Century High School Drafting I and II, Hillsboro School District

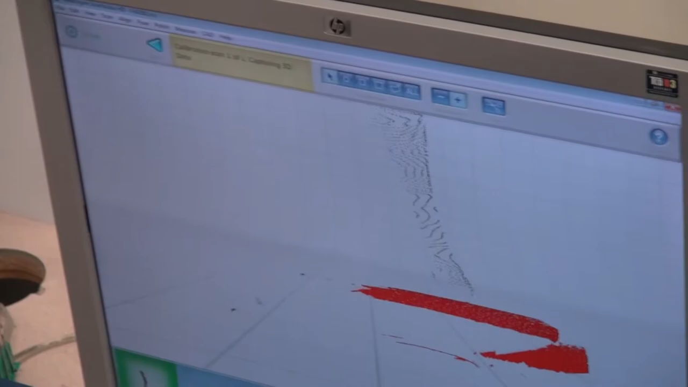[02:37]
because if you have something that's basically just a reference point,
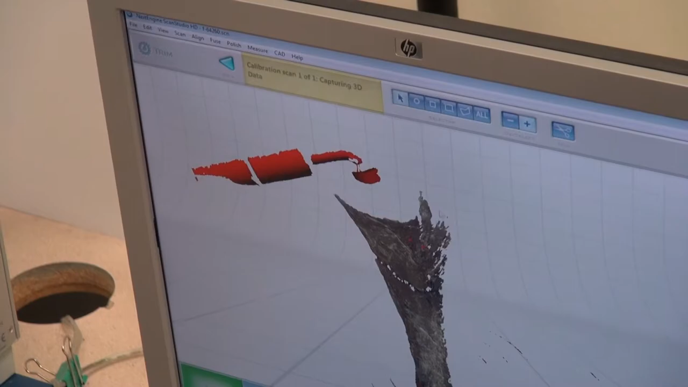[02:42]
if you see one part that is very, I want to say familiar.